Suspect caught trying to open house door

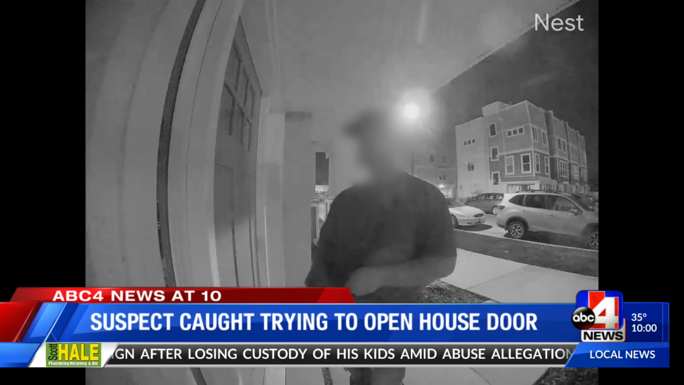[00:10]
A video of a man, that's what you're seeing here, walking up to her door and attempting to open it, but what he does next is completely unexpected. ABC 4's Courtney Johns talked to the woman about what happened and why she's sharing her story tonight. Courtney.